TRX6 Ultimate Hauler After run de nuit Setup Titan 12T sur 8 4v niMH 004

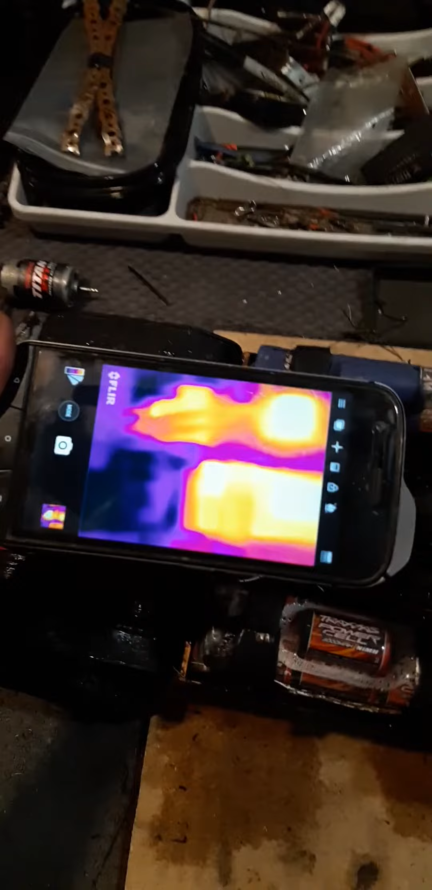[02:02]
Le moteur, il est à 20 kick.
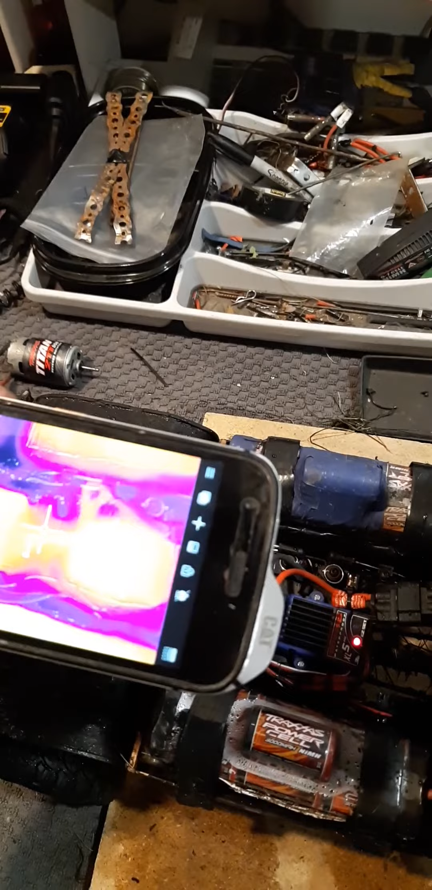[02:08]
Pis le ISC...
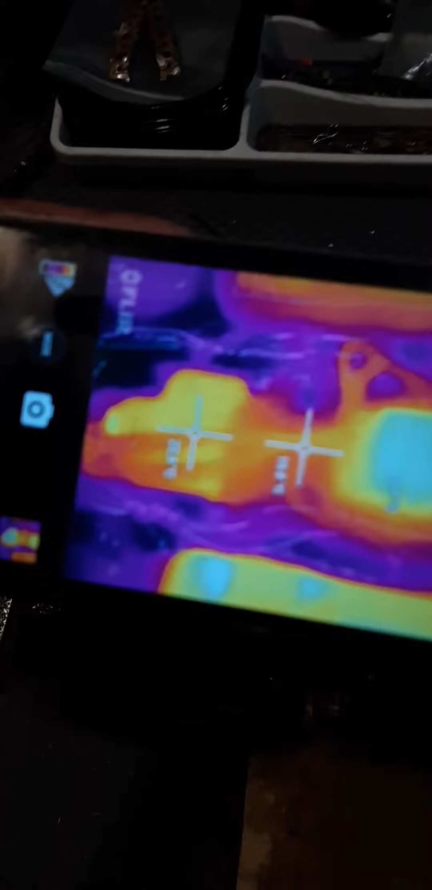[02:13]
Je sais pas si vous pouvez voir à cause du focus, ça.
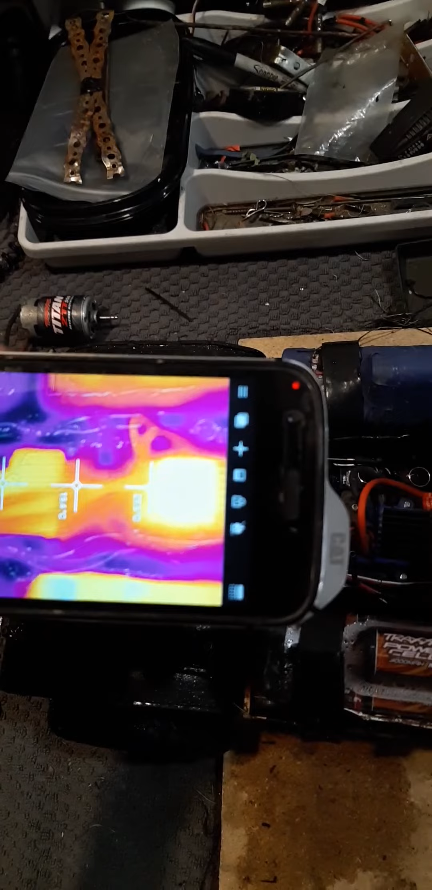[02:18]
Ah, le plus chaud du moteur, 40 kick. Pis le plus chaud du ISC, je pense, 60.
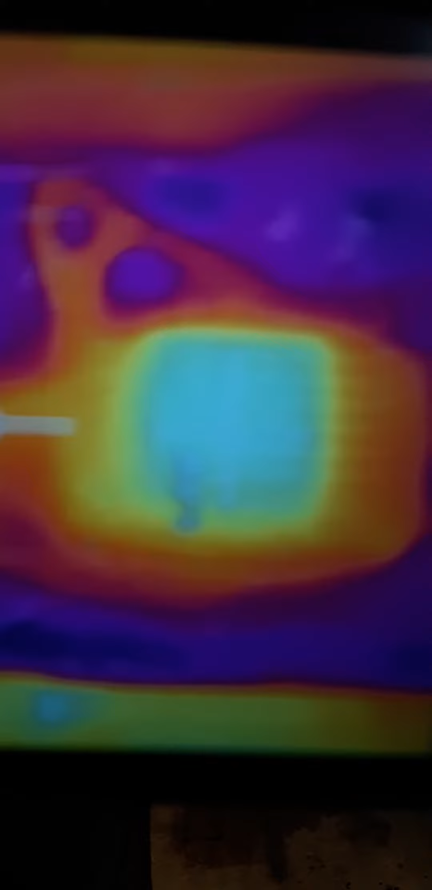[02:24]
50. Qui est quand même respectable, hein.
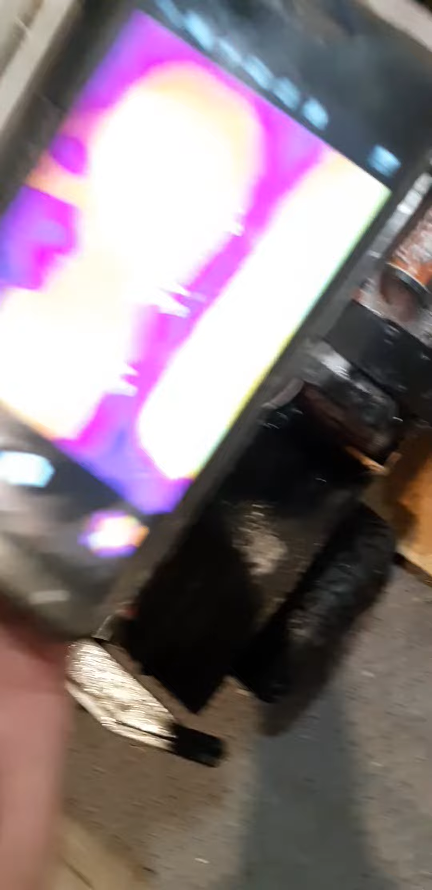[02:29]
Il y en a une qui focus, là-dessus. Focus, you fuck.
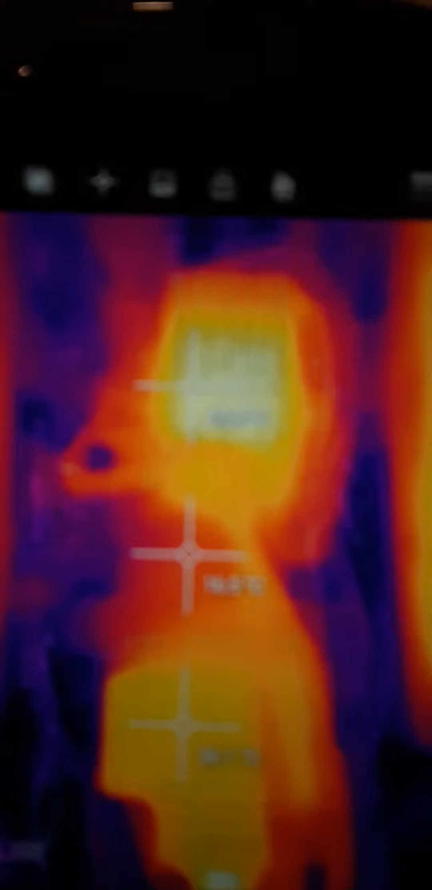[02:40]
Oh, ouais, en fait, je vais reprendre un screenshot, pis je vais le mettre dans le thumbnail.